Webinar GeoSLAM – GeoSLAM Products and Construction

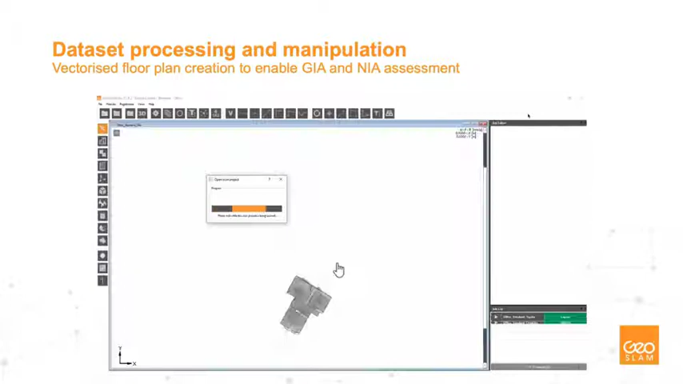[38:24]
But what we're taking here is we have the scan of the building, you got your side elevation, and we'll take a cross section of that.
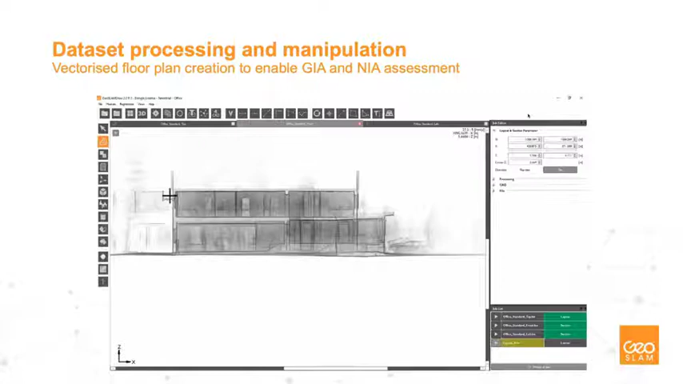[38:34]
And what we'll do is we then create a 2D floor plan of that particular area. And there's a couple of things we can do.
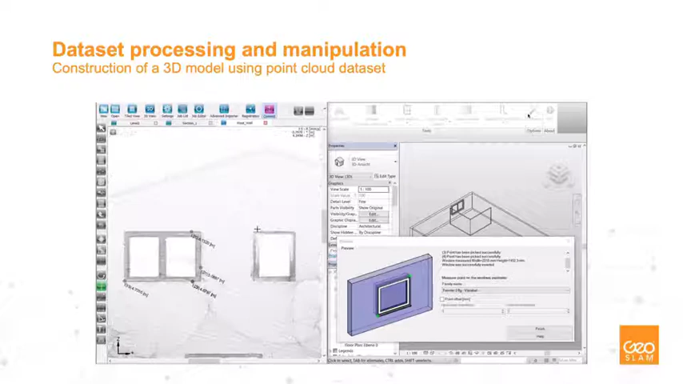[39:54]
So if we look at this example here, we've got kind of the window pane section of points there and as you can see on the right hand side, that has then been popped into into the 3D Revit model. From this, what you can do is you can build very simple 3D models in Revit.
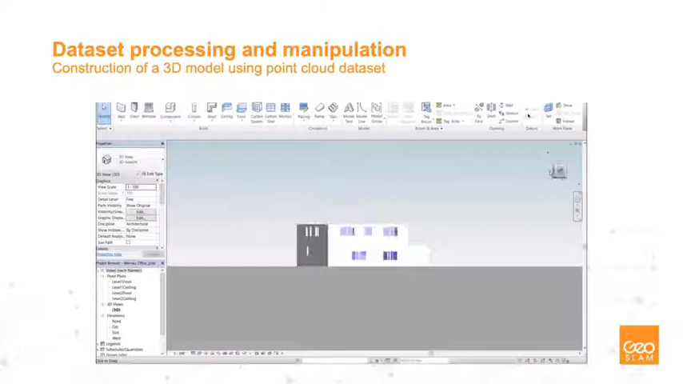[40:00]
And again, it's basically taking that 2D and turn it into that 3D model. So if you're looking again for gross internal error, net internal error, where your partitions are built, where your doors are, where your windows are, for example, this is perfect in order to be able to capture that particular environment. Regardless of what floors you've got, if you've got two floors up to 20 floors, you can build that in with capture that we have. The great, yeah, like I said before,
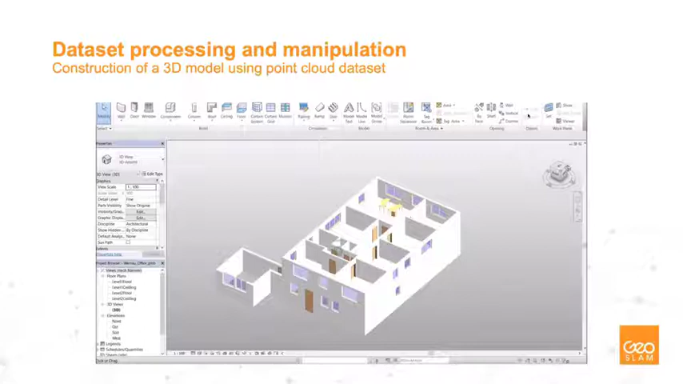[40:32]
the great thing about this is measuring that gross internal error and also that net internal error as well. So it's very, very quick, very, very effective way of building that simple BIM model up.
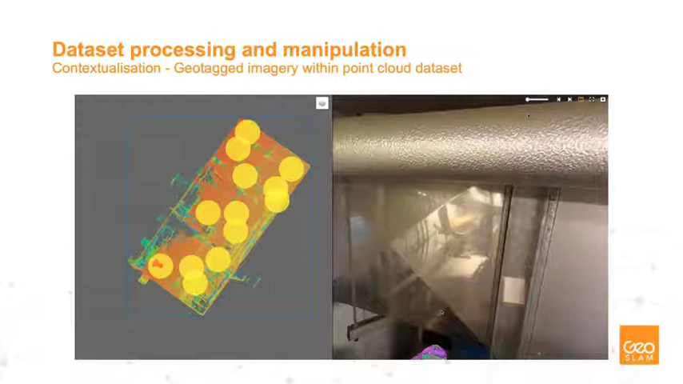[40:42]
Adding another layer to that is, again, like I mentioned, this is contextualization. So it's geotag imagery within point cloud data set. So this on the left-hand side, this is kind of a very, very raw point cloud floor plan with Revit.
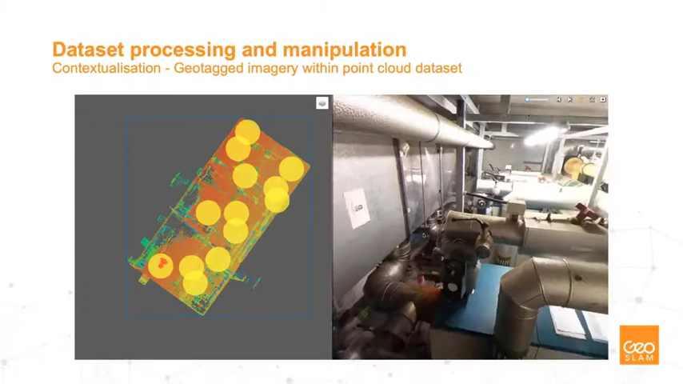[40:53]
And on the right-hand side is a kind of a nondescript plant room that we captured with the panel.
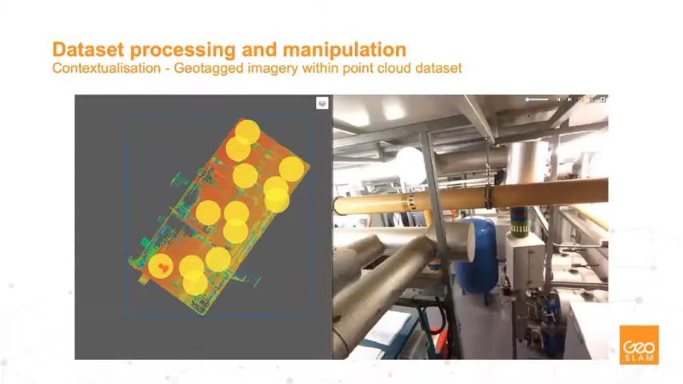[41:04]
So as you see here, the imagery is very, very good. The lighting conditions are favorable, but it was quite dark in some places. But the camera that we have is able to deal with that and still give a great, great image back.
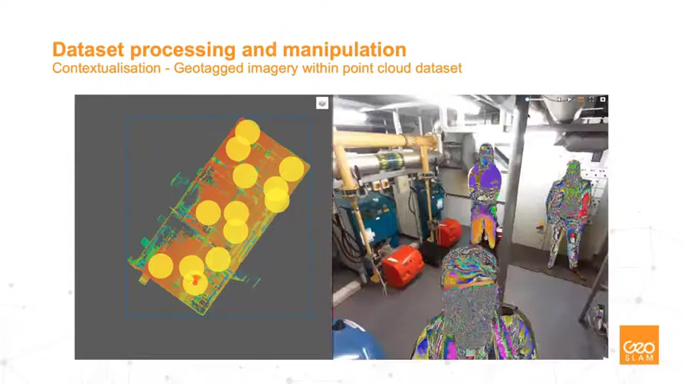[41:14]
As you can see there, what we're working on at the moment is our sneak peek of some kind of future development that we're working on is this
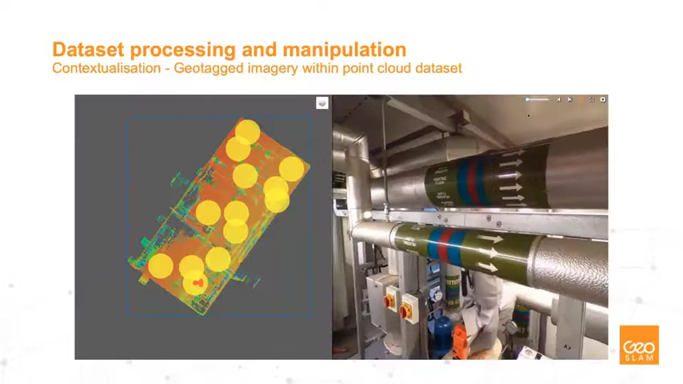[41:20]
anonymization techniques as well. So making sure that we have the ability to
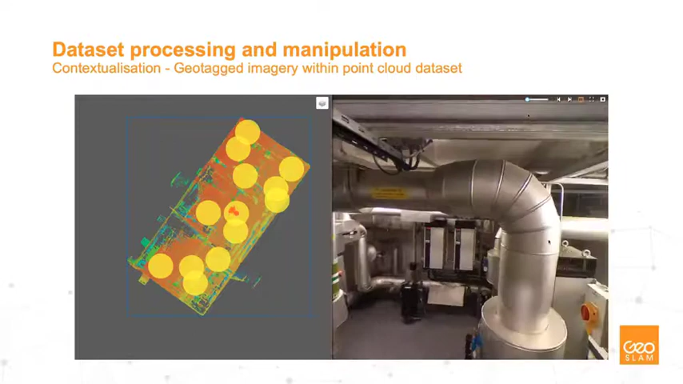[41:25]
automatically detect facial features and faces and block them out for anonymization purposes.
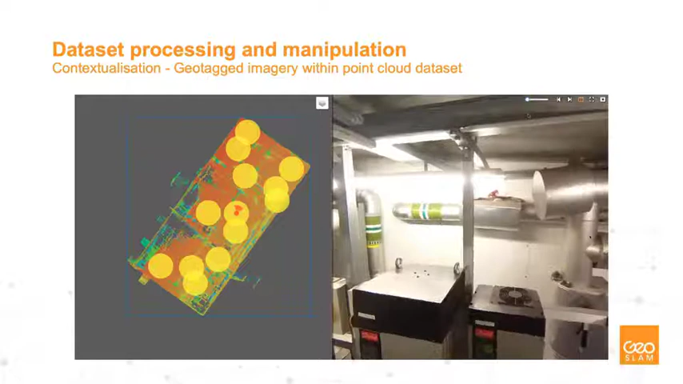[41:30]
This is also very good for areas where you've got kind of high security. So for the UK, Ministry of Justice, Ministry of Defence. So for the Americas, your kind of Army, Naval, Air Force bases, for example, where you need to mask our faces, but no just faces, uniforms as well. So it's looking at your names, your badges, your insignias, for example, all that can be masked. And it doesn't just go to people as well. It talks about, we talked about looking to develop it in terms of asset recognition as well.